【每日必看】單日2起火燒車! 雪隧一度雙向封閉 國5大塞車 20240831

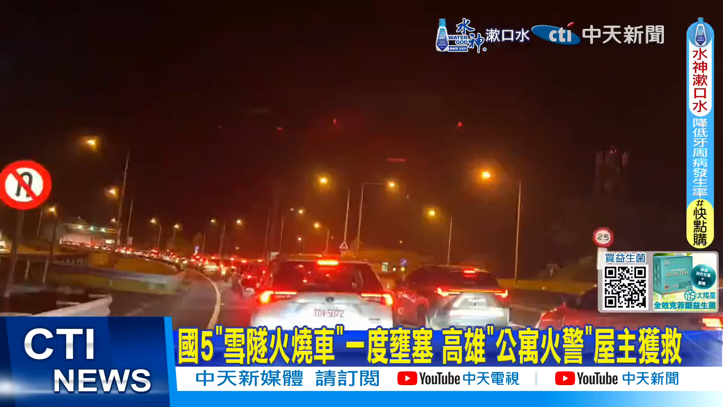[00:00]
车水马龙看不到尽头整条国道挤得水泄不通国道5号单日出